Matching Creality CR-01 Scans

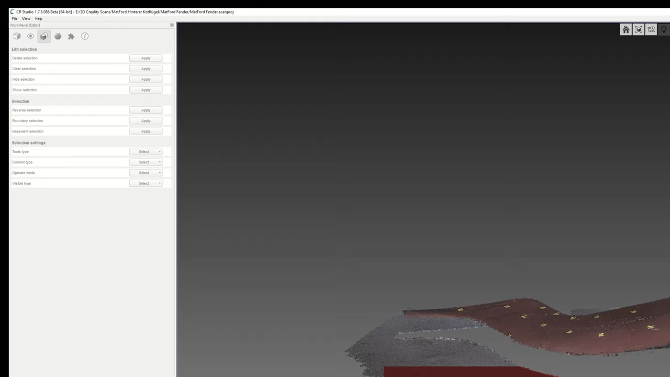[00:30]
press delete selection in the upper right menu repeat doing this for every scan